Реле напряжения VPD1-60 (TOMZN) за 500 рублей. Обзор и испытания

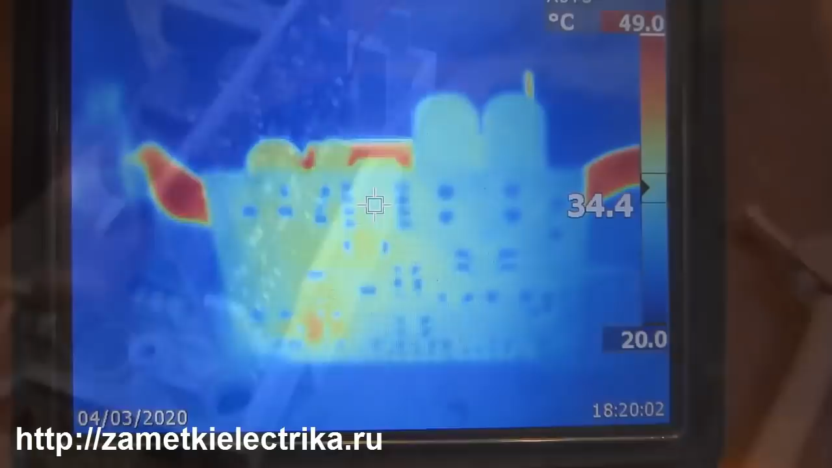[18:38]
On screen: spot 34.4°C, scale top 49.0°C, scale bottom 20.0°C
Ну, сначала давайте посмотрим температуру нагрева со стороны печатной платы.
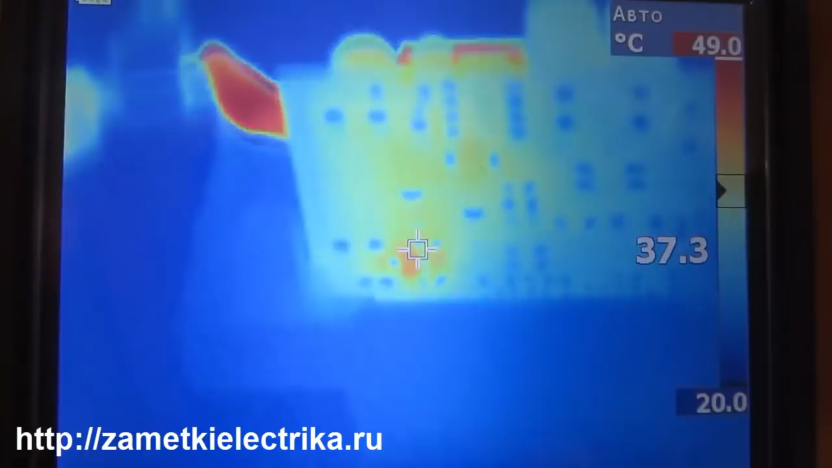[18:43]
On screen: spot 37.3°C, scale top 49.0°C, scale bottom 20.0°C
Вот здесь вот у нас 40 градусов.
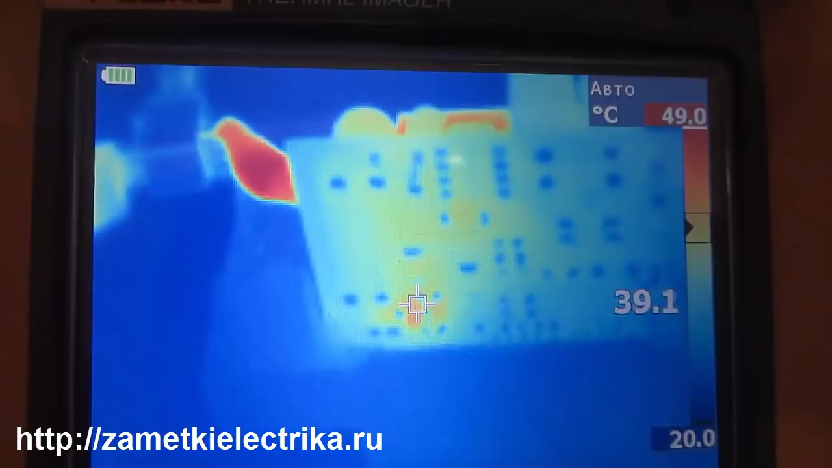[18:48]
On screen: spot 39.1°C, scale top 49.0°C, scale bottom 20.0°C
Это у нас выводы реле катушки.
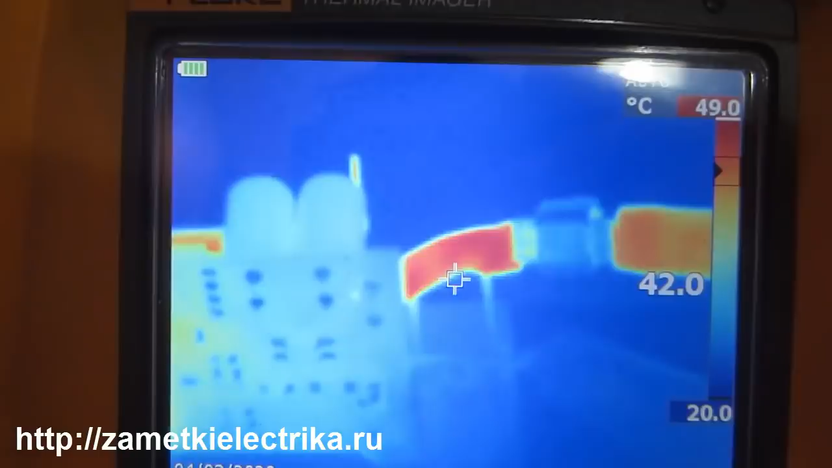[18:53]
On screen: scale top 49.0°C, scale bottom 20.0°C
Максимальная температура на данной картинке 49 градусов.
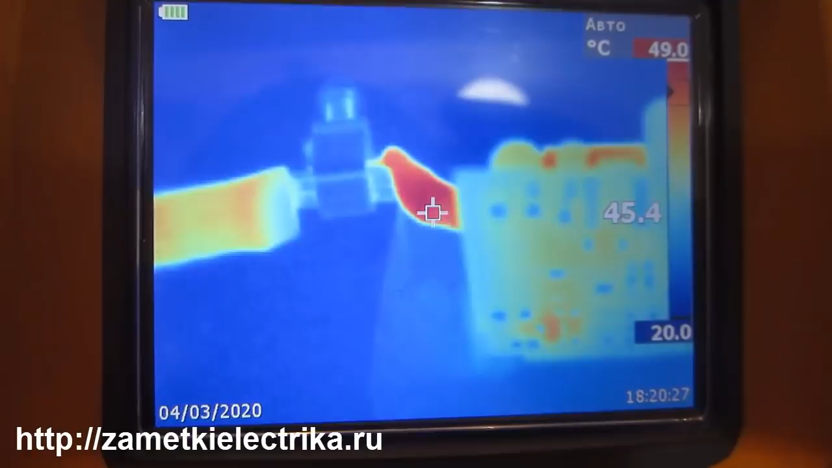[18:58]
On screen: spot 45.4°C, scale top 49.0°C, scale bottom 20.0°C
То есть, это температура проводников.
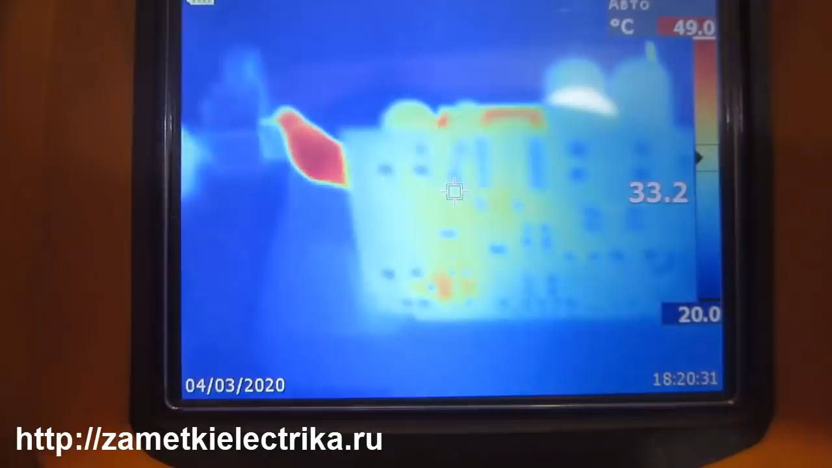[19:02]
On screen: scale top 49.0°C, scale bottom 20.0°C
Здесь картинка у нас поинтереснее. Максимальная температура 56 градусов.
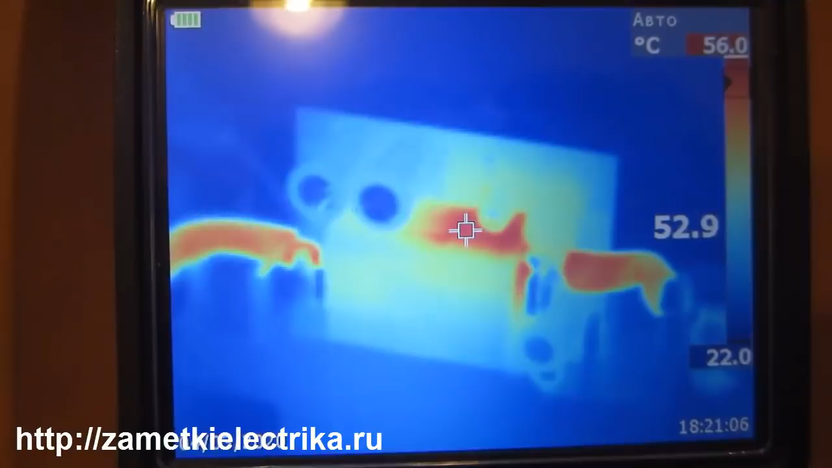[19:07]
On screen: scale top 56.0°C, scale bottom 22.0°C
Это как раз вот в верхней части реле, где находится непосредственно контакт.